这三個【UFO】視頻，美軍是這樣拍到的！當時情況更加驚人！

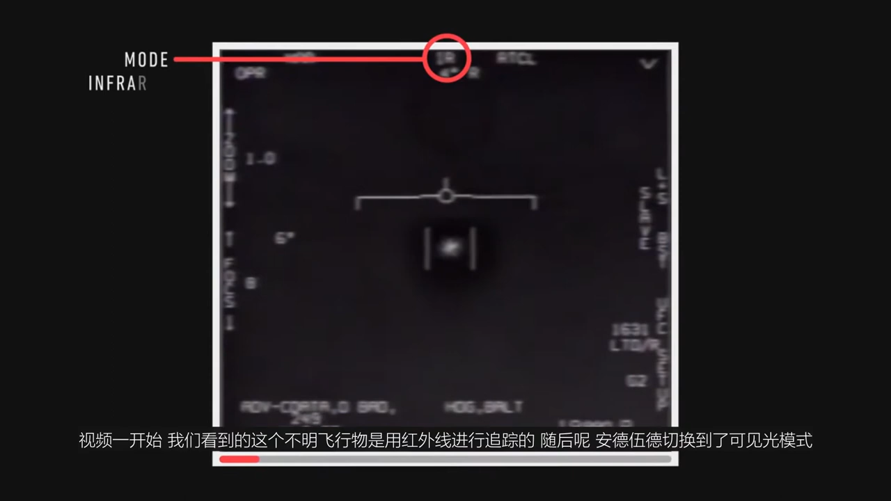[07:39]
视频一开始我们看到的这个不明飞行物是用红外线进行追踪的随后安德伍德切换到了可见关模式然后对物体进行了对焦之后安德伍德又切换成红外线模式然后
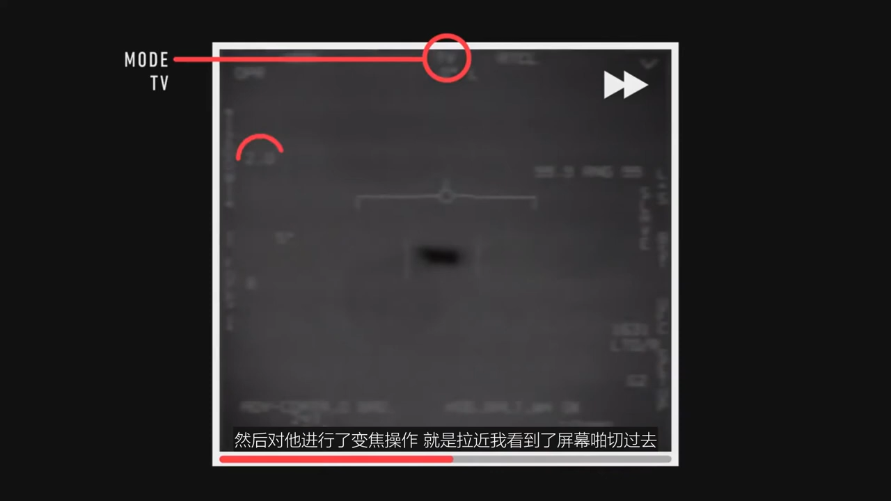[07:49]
对它进行了变焦操作就是拉近一步看到屏幕切过去那个就是它做的变焦操作最
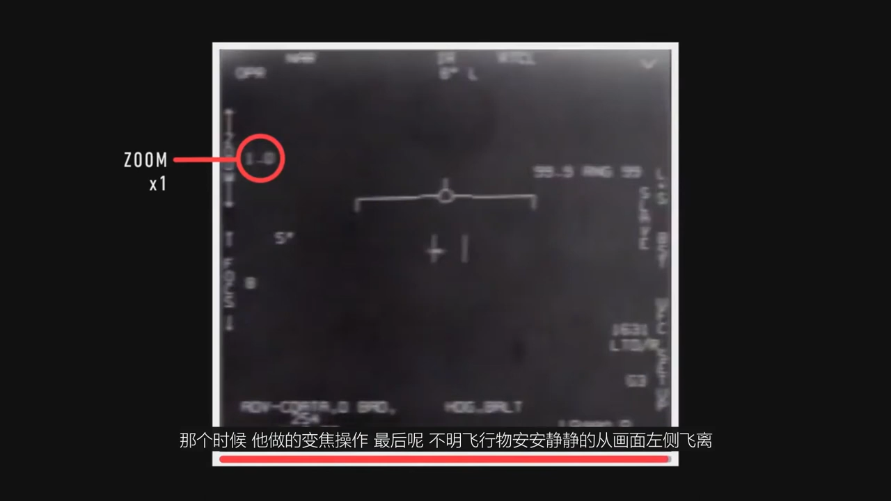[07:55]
后不明飞行物安安静静地从画面左侧飞离由于目标太远安德伍德和飞机架旋其实没有用肉眼确认到不明飞行物
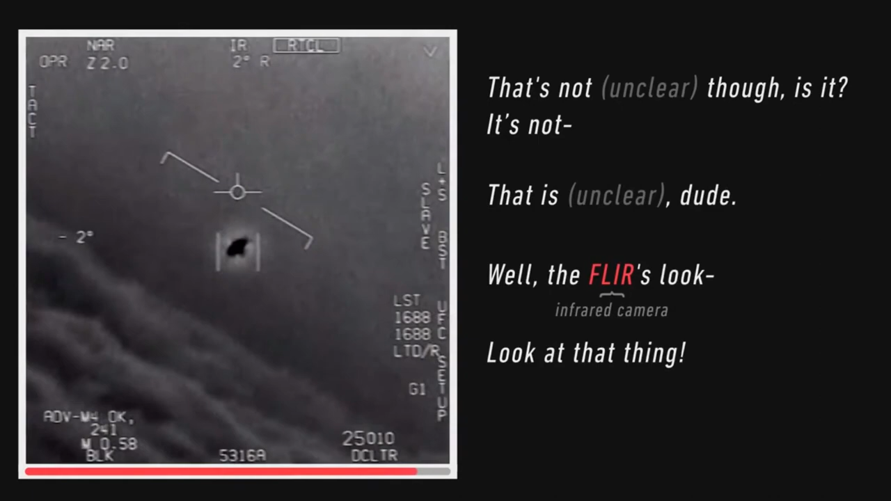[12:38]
这是飞行员说到的两件事情第一件事情这个东西是在旋转的
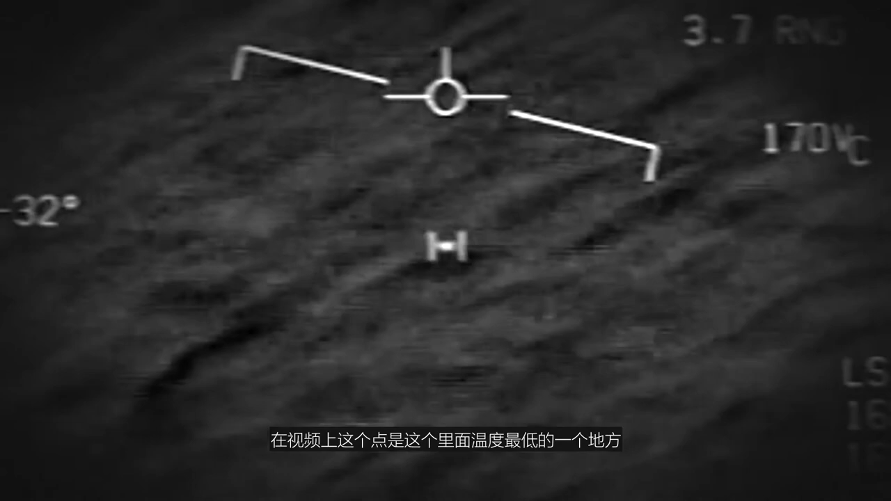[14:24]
这个亮点其实温度很低因为它是用红外线拍摄的这个视频我们可以看到在视频上这个点是这个里面温度最低的一个地方
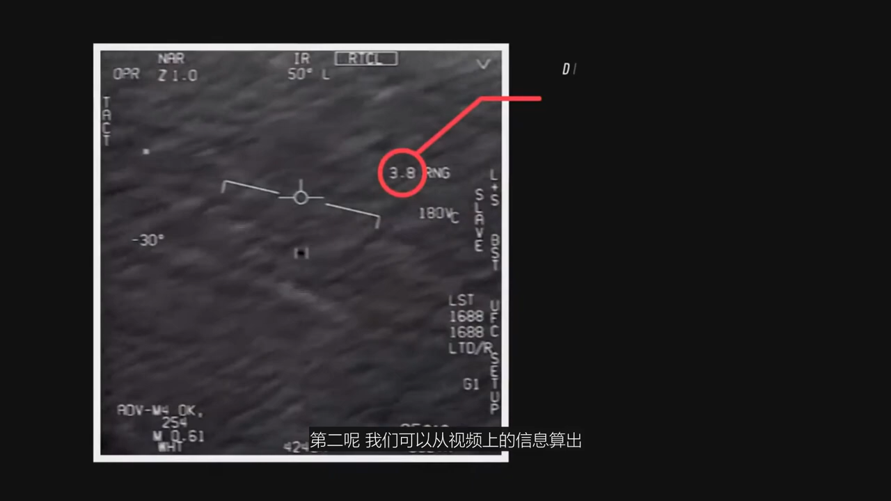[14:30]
第二个我们可以从视频上的信息算出这个东西的高度大概在390到4000米左右这个高度其实